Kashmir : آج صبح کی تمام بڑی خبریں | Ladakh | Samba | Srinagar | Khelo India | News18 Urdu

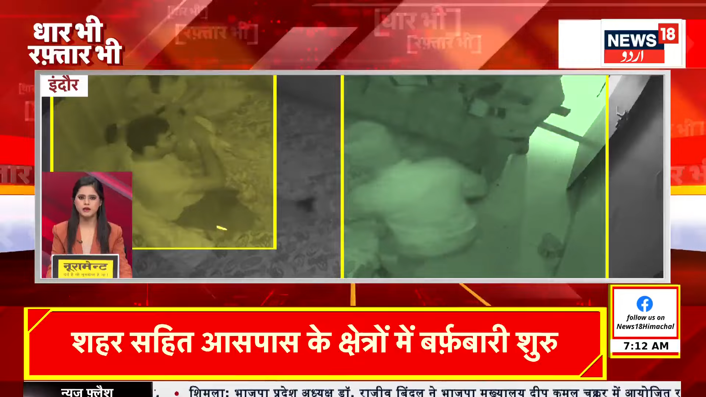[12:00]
کو بنایا بندھک چاکو کی نوک پر زیور اور نگدی کی لوٹ